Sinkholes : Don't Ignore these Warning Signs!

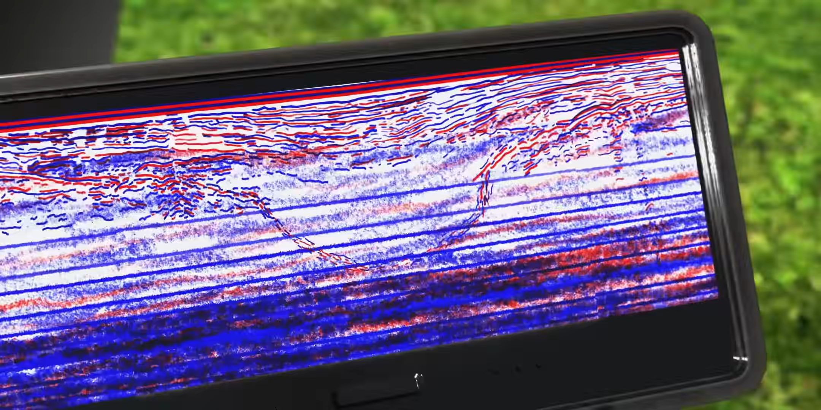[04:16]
On a GPR scan, these often appear as bright, high-contrast hyperbolic reflections looking like a U.